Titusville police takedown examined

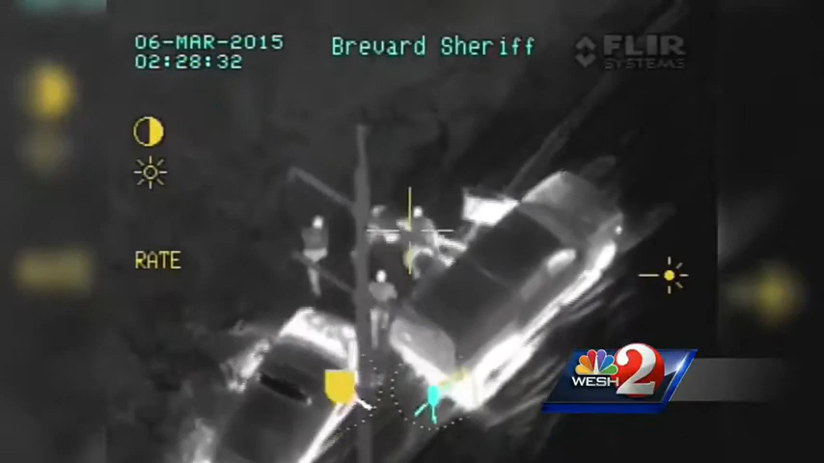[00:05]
as deputies arrest a man who hit police cruisers during a chase. In the video, you can see what appears to be an officer hitting that suspect repeatedly.